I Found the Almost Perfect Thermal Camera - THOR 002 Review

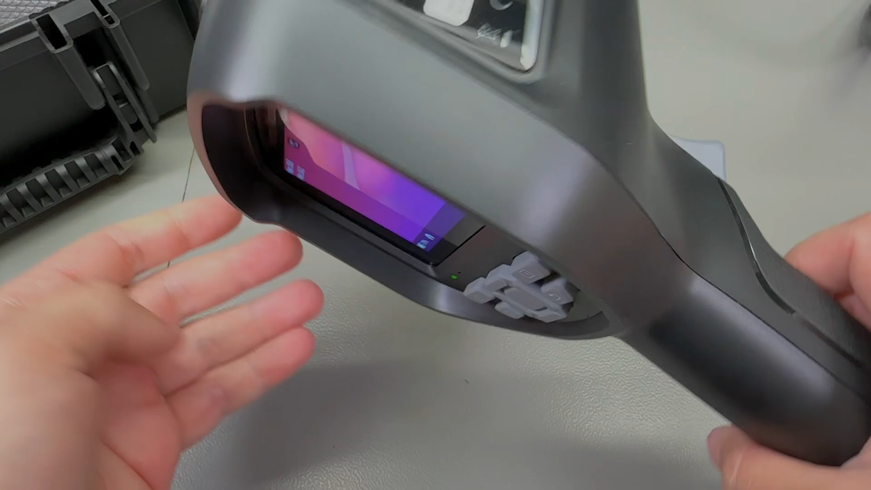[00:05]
Welcome to a new vlog, today we're going to be reviewing this awesome looking TOR 002 thermal camera from Thermal Master which have kindly sent in this unit for the purpose of the review.
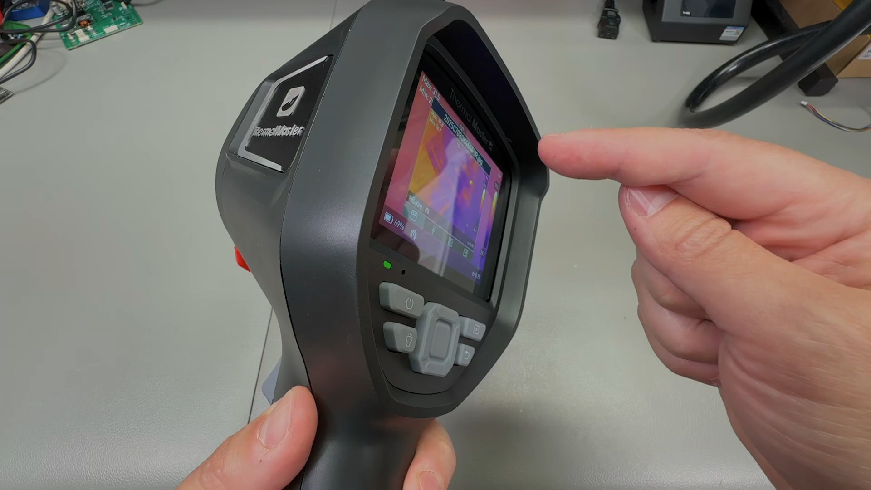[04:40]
it is recessed because the camera does come with a 2 meter drop rating and ip54 protection.
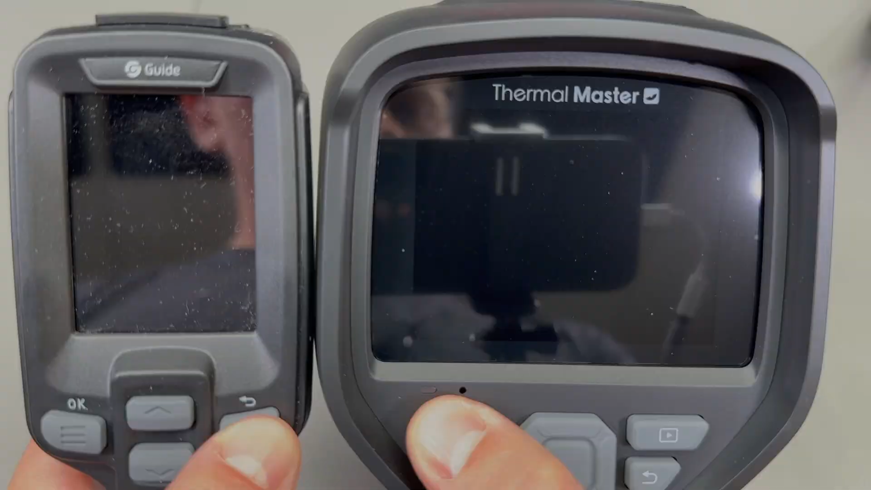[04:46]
Boot time is something like 10 to 15 seconds which is not the best we've seen
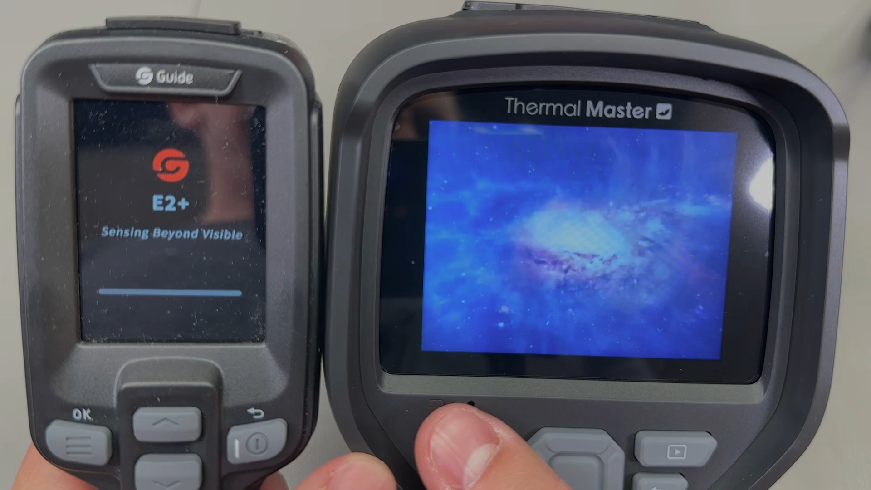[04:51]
for example the guide e2 plus does boot a little
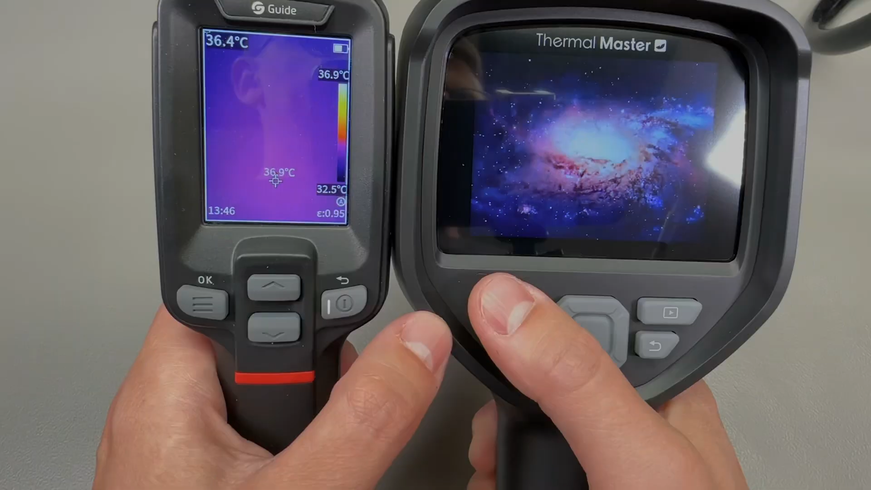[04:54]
On screen: max 36.9°C, scale top 36.9°C, scale bottom 32.5°C
faster something like 5 seconds by the way I also have a review of this guide e2 plus published if you're interested in that but even
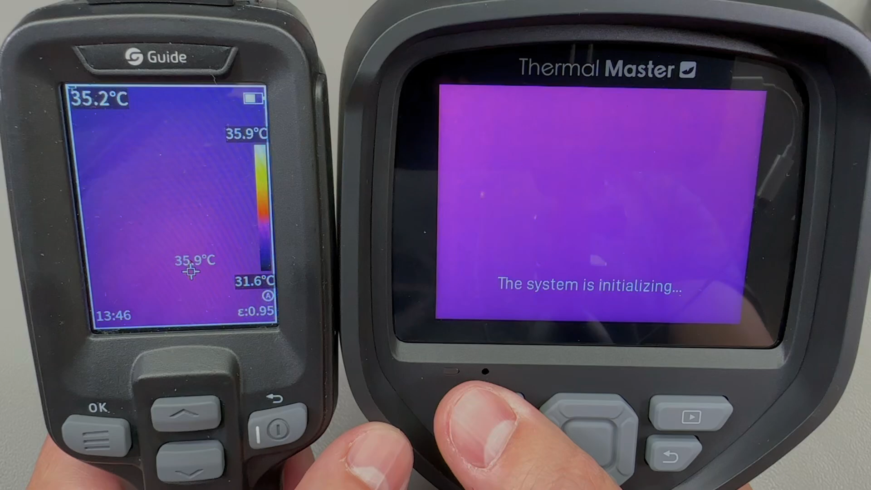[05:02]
On screen: scale top 35.9°C, scale bottom 31.6°C
at 10-15 seconds given the
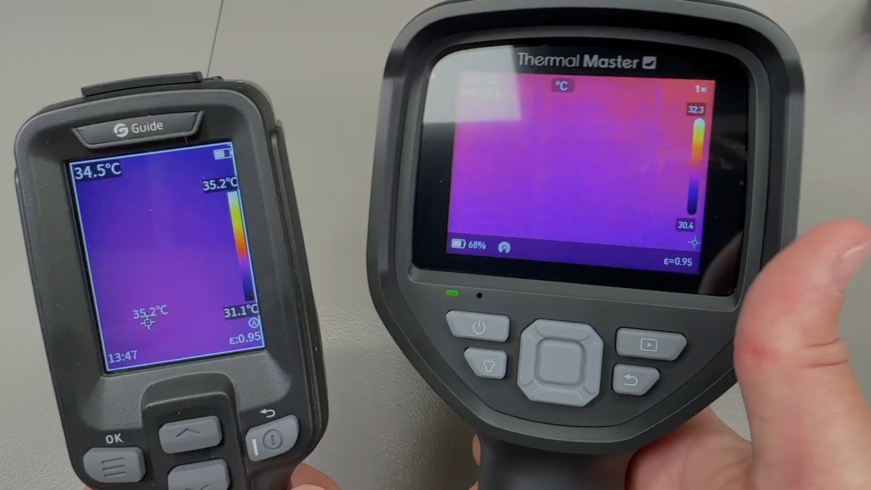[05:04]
On screen: max 35.2°C
feature set of this camera that's certainly not not slow and I'm not bothered by that.
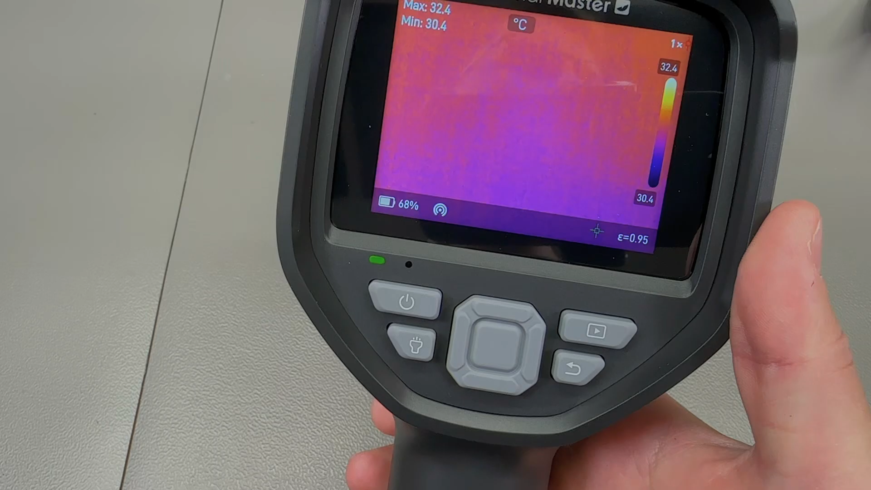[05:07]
The LCD is a 3.5 inch IPS panel with 640 by 480 pixel resolution.
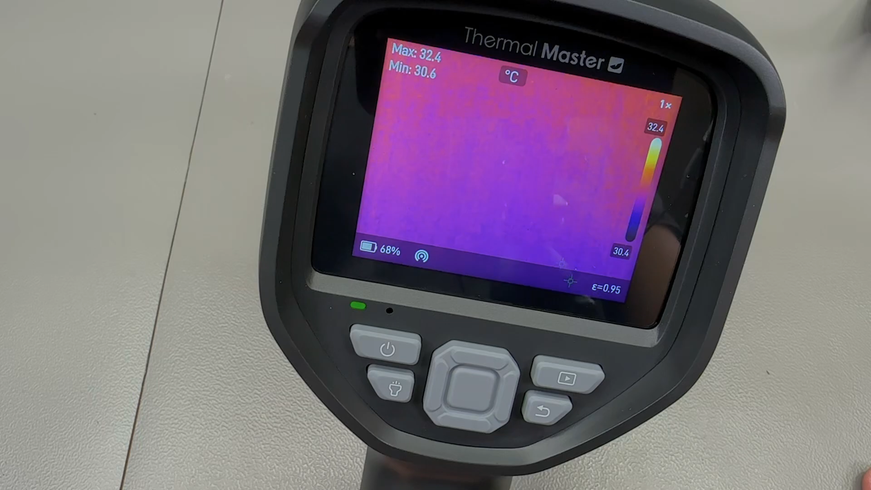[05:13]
On screen: max 32.4°C, min 30.6°C, scale top 32.4°C, scale bottom 30.4°C
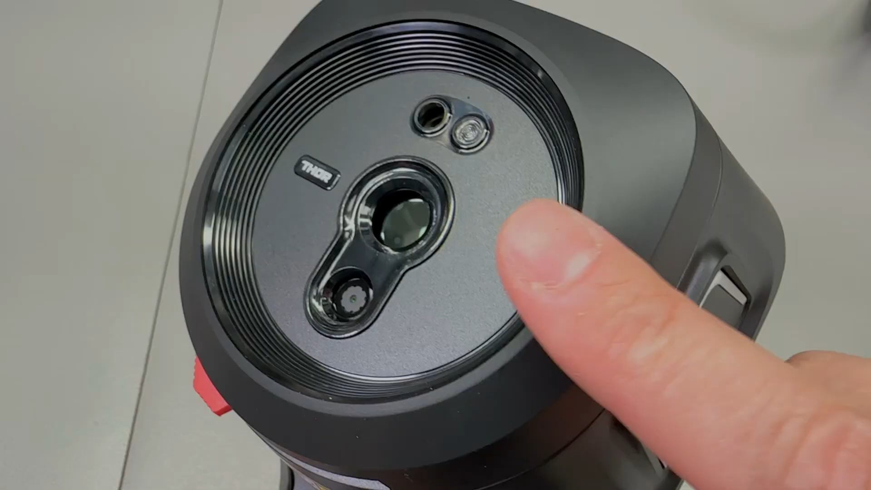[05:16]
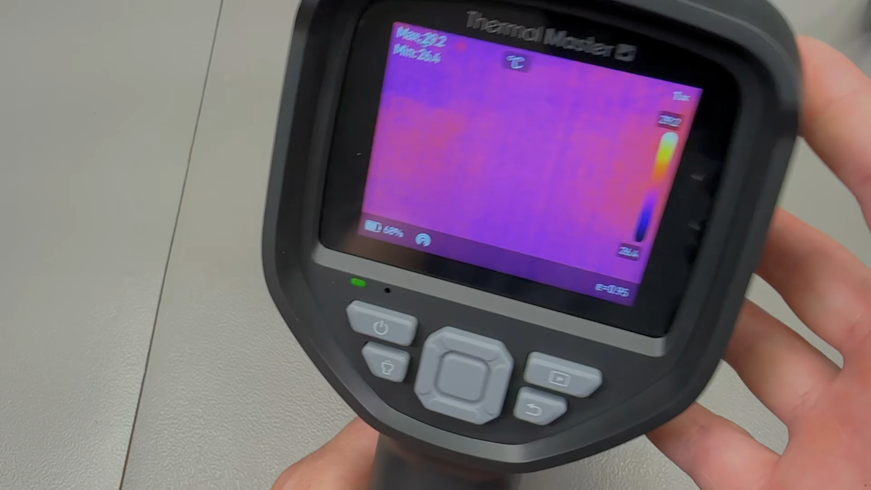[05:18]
The thermal sensor base resolution is the usual 256 by 192 pixels so it's probably
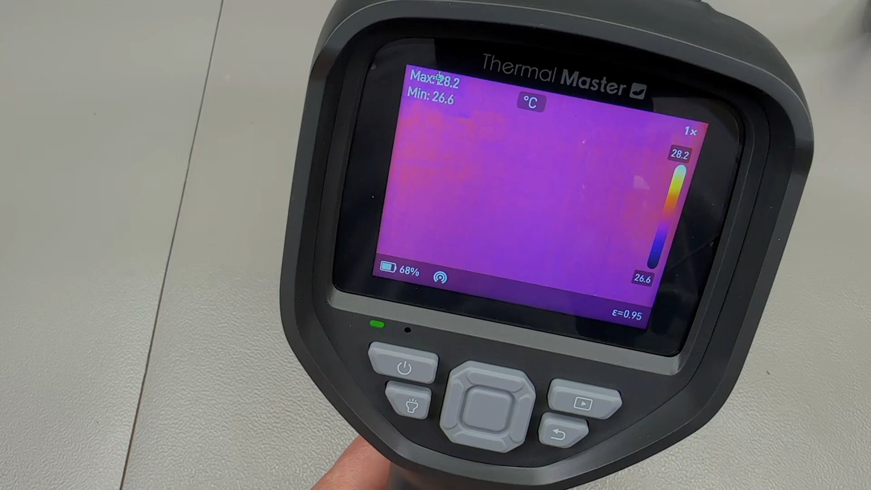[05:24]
On screen: min 26.6°C, scale top 28.2°C, scale bottom 26.6°C
sporting the same IR sensor from InfiRay as all of the other camera cameras we've reviewed or maybe it's just a new revision of that but this particular model also includes
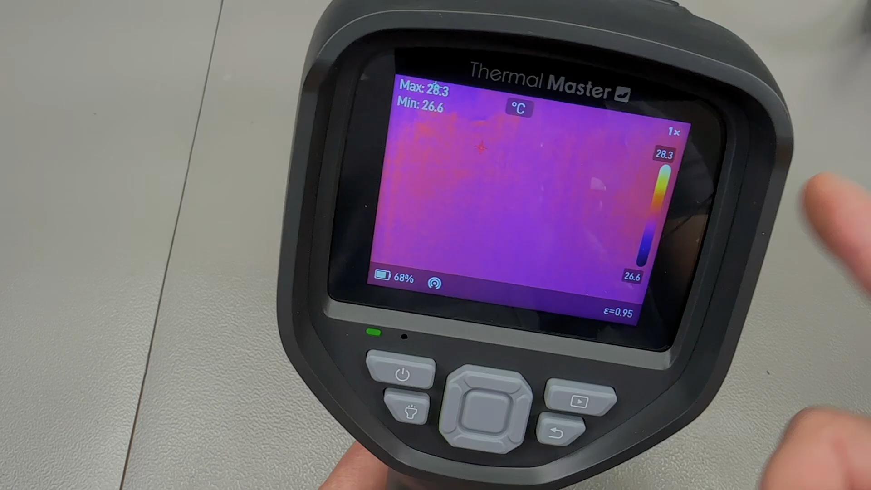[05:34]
On screen: max 28.3°C, min 26.6°C, scale top 28.3°C, scale bottom 26.6°C
the modern super IR resolution algorithm which is running on the internal processor to
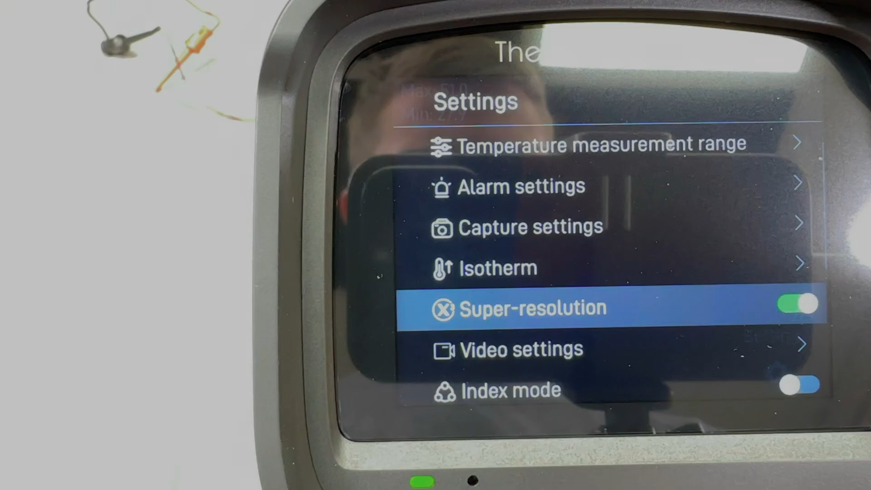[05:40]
effectively boost the IR camera resolution up to 512 by 384
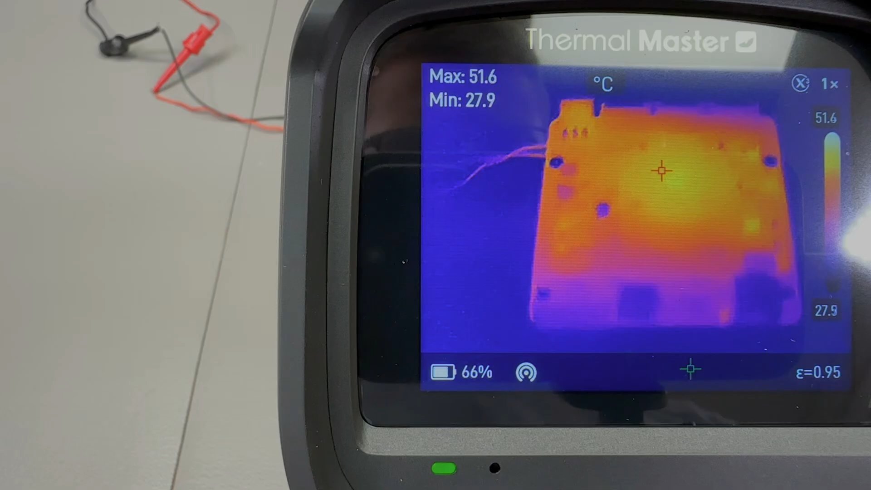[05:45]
On screen: max 51.6°C, min 27.9°C, scale top 51.6°C, scale bottom 27.9°C
pixels giving you more details in image.
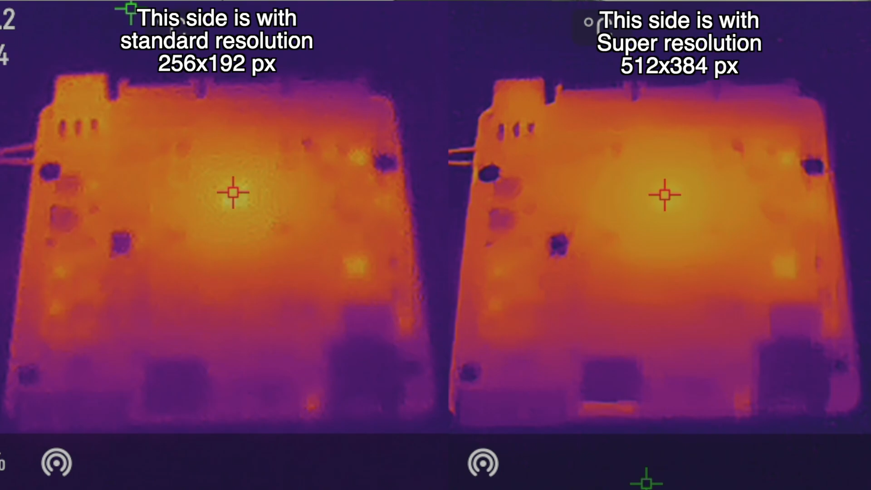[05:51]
Here are two images captured from the same height over the same subject which is an actively running processor on a pcb and we can clearly see more details on the image where we have super resolution feature active.
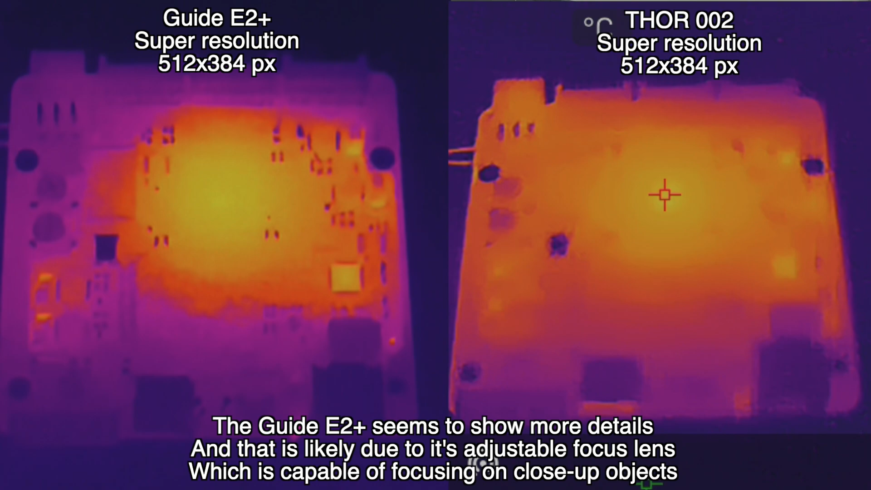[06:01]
Here is also another example where we compared the Tor 002 with the e2 plus both looking at the same subject both having the super resolution feature active. This camera has a bunch of temperature measurement functions available it can do center spot, min, max, auto tracking, six custom spots it can show temperature difference all
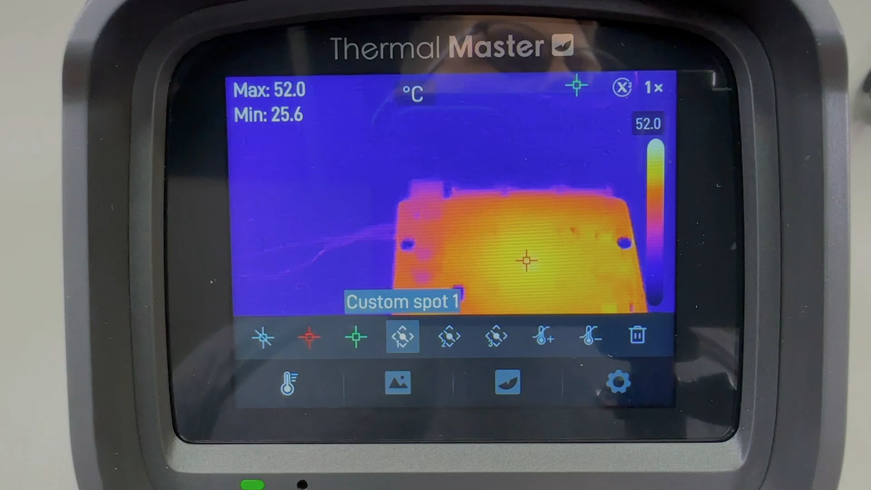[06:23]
On screen: max 52.0°C, min 25.6°C, scale top 52.0°C
with plus or minus two degrees celsius accuracy guaranteed by by that calibration certificate which by itself it's a fairly standard figure however for this model you also get an actual calibration certificate.